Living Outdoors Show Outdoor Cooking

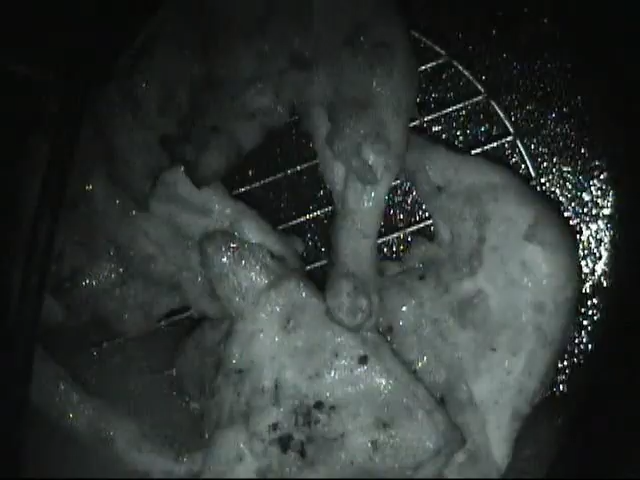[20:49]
and even though it got dark on us and we have to use our night vision to turn the camera, that chicken looks tender,
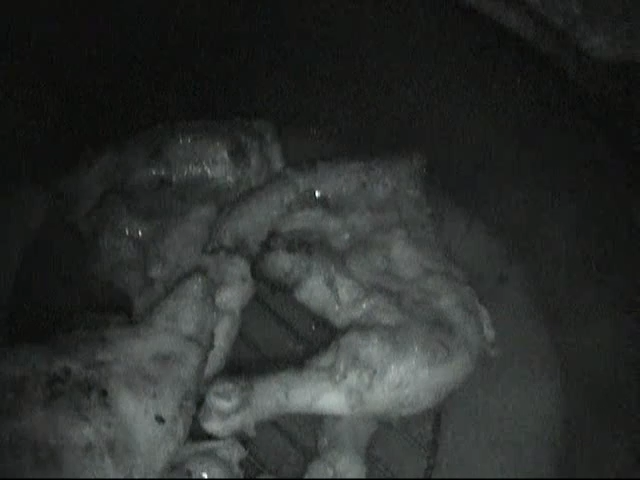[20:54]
juicy, and done and ready to eat.